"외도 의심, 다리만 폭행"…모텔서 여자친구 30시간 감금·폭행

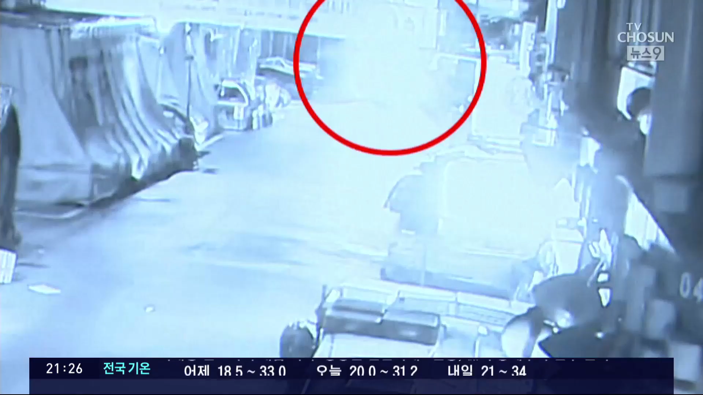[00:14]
순찰차가 시장 안으로 들어오고 잠시 후 경찰이 골목에서 나오는 남성을 붙잡아 순찰차에 태웁니다. 50대 여자친구를 30시간 동안 모텔에 감금한 채 폭행한 50살 A씨가 검거되는 장면입니다.